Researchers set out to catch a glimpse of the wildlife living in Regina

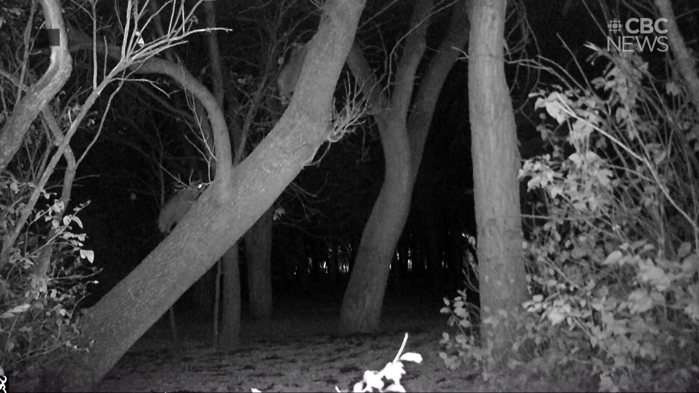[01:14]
We found raccoons on our camera, which is kind of interesting and something that we didn't expect. We also pick up some birds, which is kind of unusual.